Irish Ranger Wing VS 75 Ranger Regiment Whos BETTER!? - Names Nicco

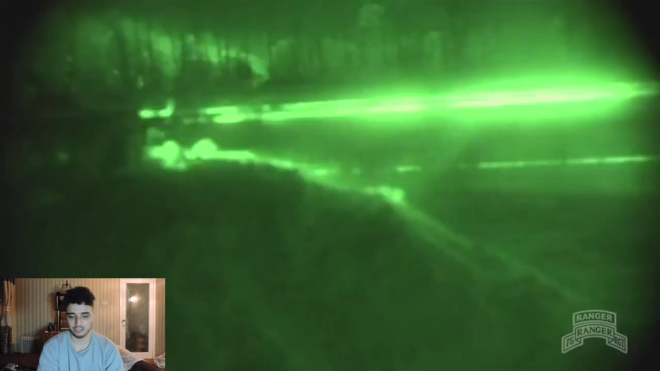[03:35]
that must have been an Apache then, look at all them tracer rounds mate, Jesus